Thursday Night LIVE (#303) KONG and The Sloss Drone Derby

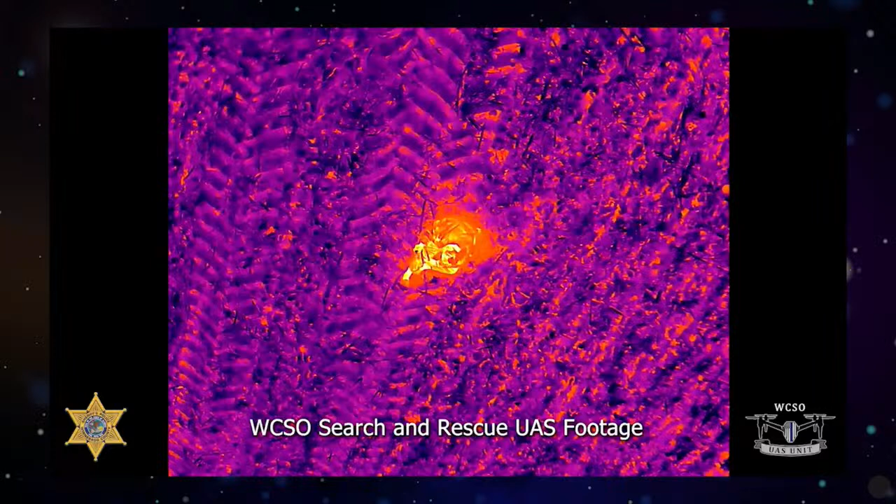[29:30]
Oh, cool. What was really impressive is that in the footage, they used the different...
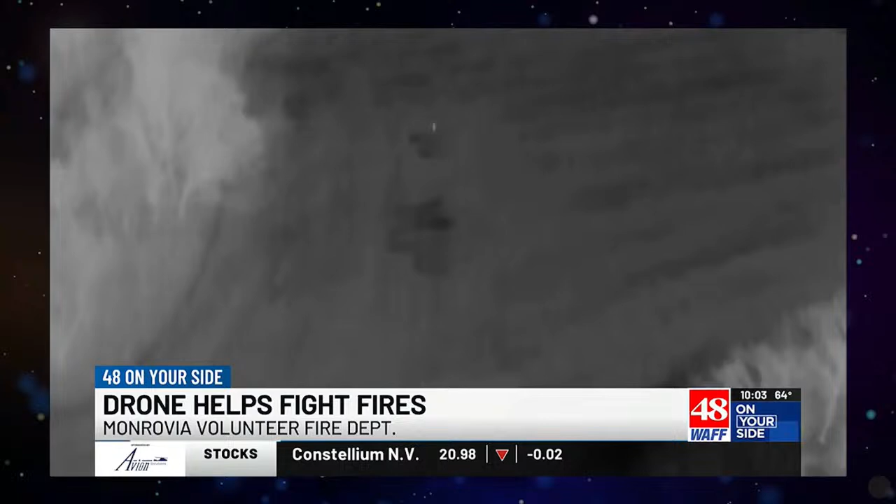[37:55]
It's a lifesaver, just like Priceville police using a drone to track down a missing elderly man in Limestone County.
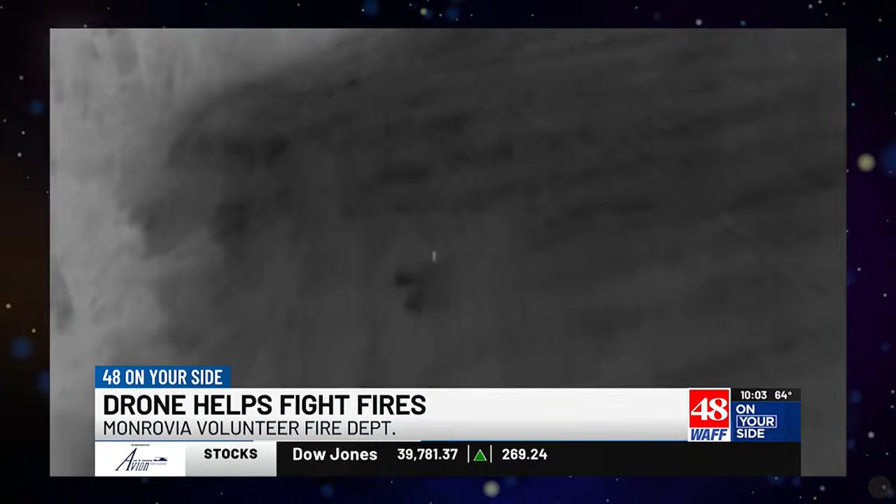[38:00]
We actually have a software with it that allows us to live stream the video to rescuers' handheld devices, whether it's a phone or a tablet.